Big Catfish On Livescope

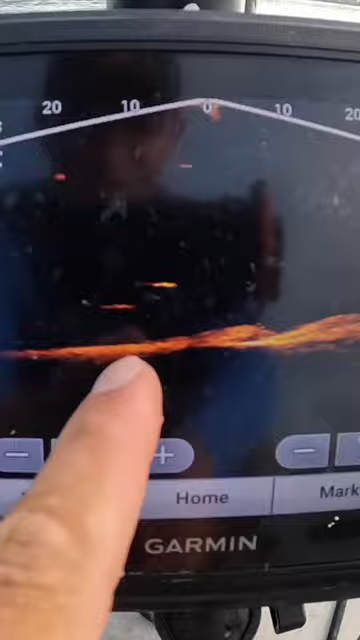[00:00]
Look at this. We got one, two marks right there.
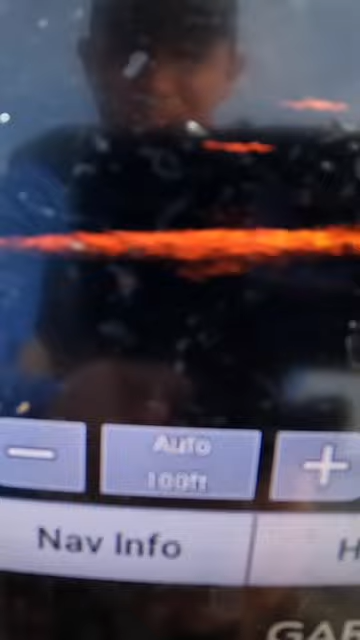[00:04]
Right there near my back baits. Those are big marks, folks. There are some golly whoppers in this area, man, and I'm catching them.